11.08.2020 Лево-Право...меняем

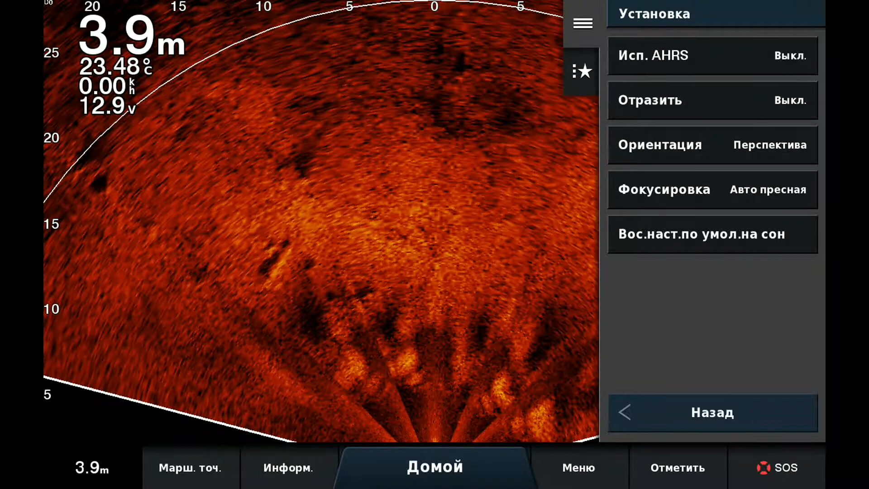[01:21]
On screen: depth 3.9 m, water 23.48°C
для того чтобы вернуть назад опять зайти в настройки установку выключить отразить смысле изменить и включить снова использование стабилизации соображения и все тогда все у вас опять появится
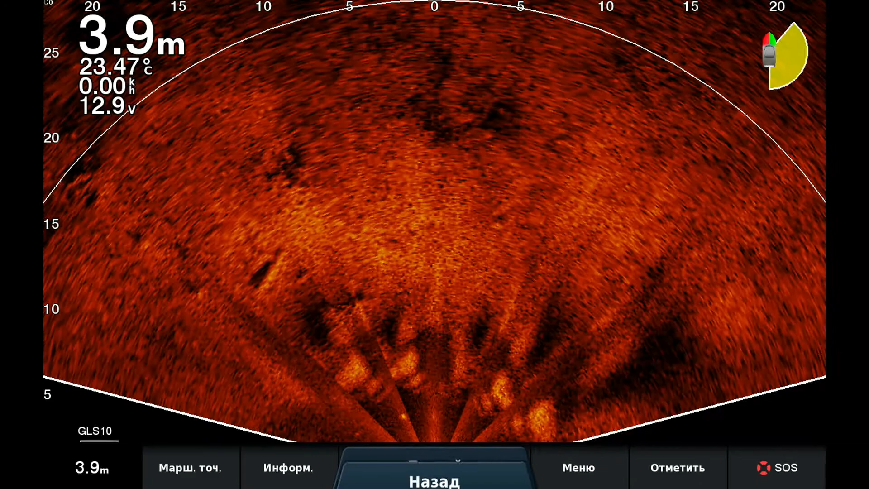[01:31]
On screen: depth 3.9 m, water 23.47°C
калибровка понятно будет еще находится ну это такая фишка которую мало кто знает ваш пожаловался что вот если бы не сделали
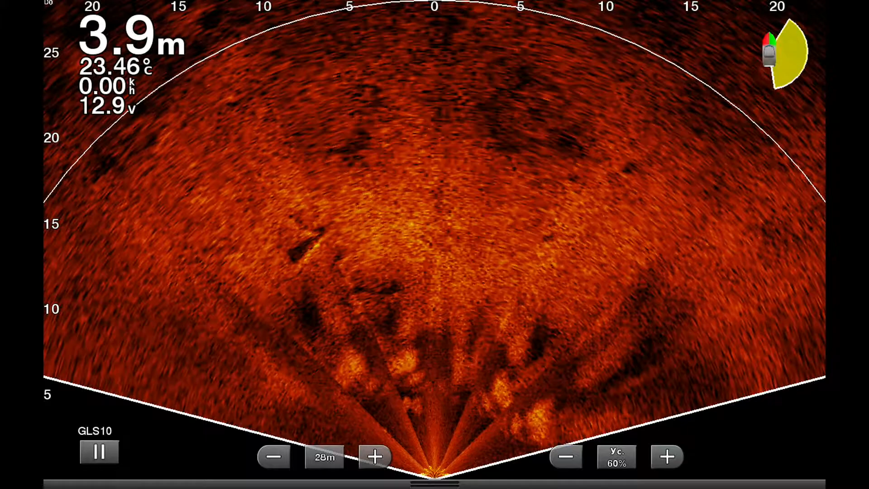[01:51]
On screen: depth 3.9 m, water 23.46°C
оказывается она давно уже сделано вот с ним разобрались в этом вопросе так что если кому нужно используйте